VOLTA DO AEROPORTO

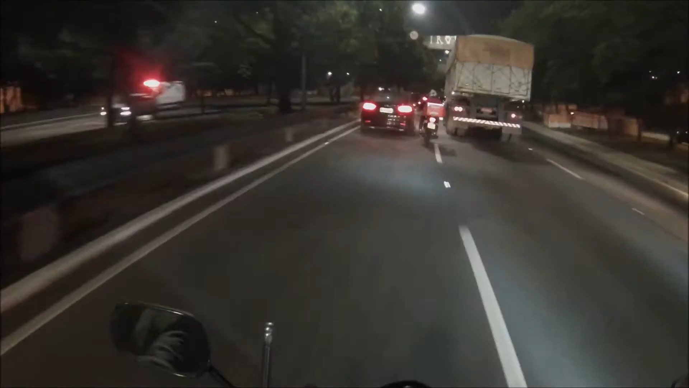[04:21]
Motoqueiro, calma aí, pô. Caminhão é embaçado, mano. Não enxerga direito. Caminhão ainda. Bitrem, mano. Você é doido? Tá esperto, né? Não? Fazer uma besteirinha aí. Cai debaixo de um caminhão desse aí, fodeu.
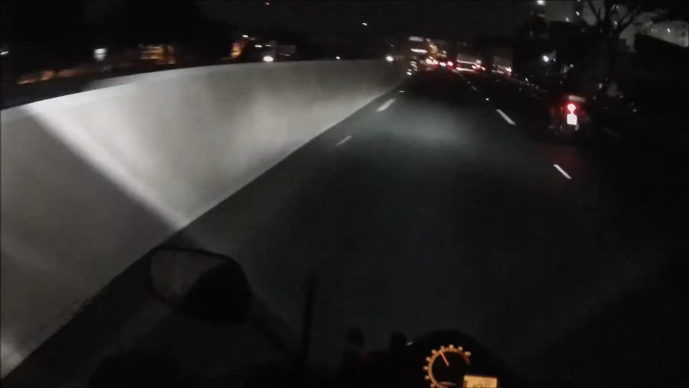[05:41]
Rodovia dos imigrantes. Já a gente sai ali na Antônio Piranga e Diadema, a gente volta. Um abraço.
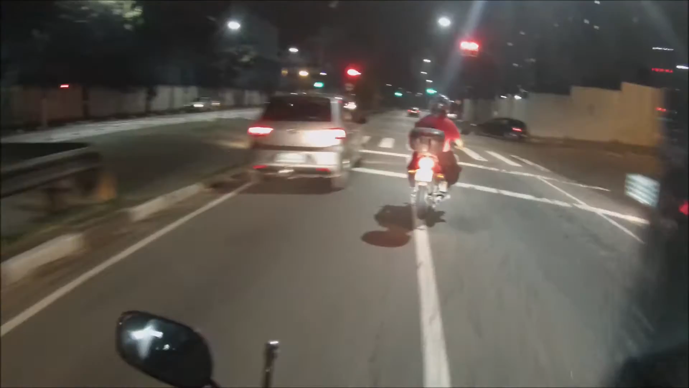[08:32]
Em cima da moto nunca é bom ficar parado, ainda mais no farol. Esperar surpresa, nada. Tacar o barco pra frente. Esse daí vai pra onde, esse meu tio?